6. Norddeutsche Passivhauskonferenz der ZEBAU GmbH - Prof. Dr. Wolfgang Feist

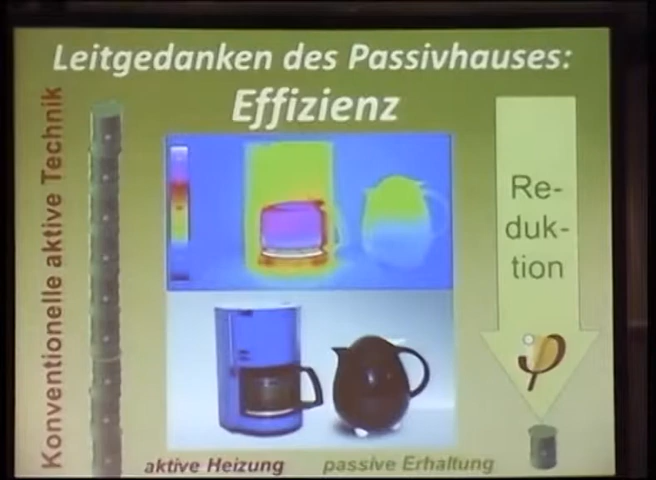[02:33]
Wir führen über aufwendigen Wegen erzeugte Energie, meist auch aus fossilen Quellen zu, um diese Wärmeverluste auszugleichen. Dabei geht es auch, wie Sie es auf der rechten Seite sehen, durch das passive System, durch die Erhaltung. Daher übrigens auch der Begriff, der ja immer wieder diskutiert wird. Und genau das ist am Gebäude beispielhaft sehr schön demonstriert,